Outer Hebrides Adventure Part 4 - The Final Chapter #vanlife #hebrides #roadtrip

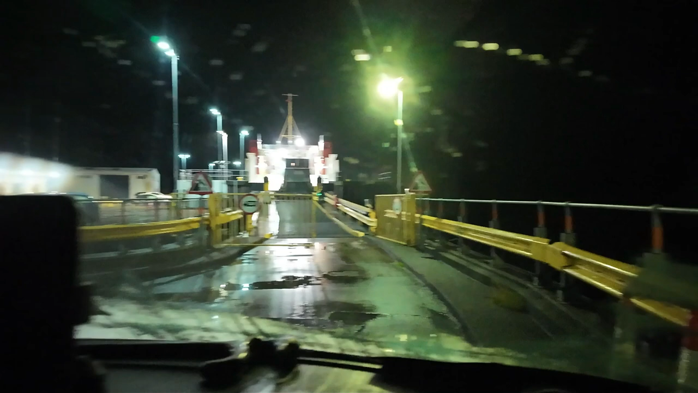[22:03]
So we're right up against the gate there. It's a strange setup this one, because the car park that leads all the traffic in here is actually at the side, and then you have to swing around in a big arc to then come up here.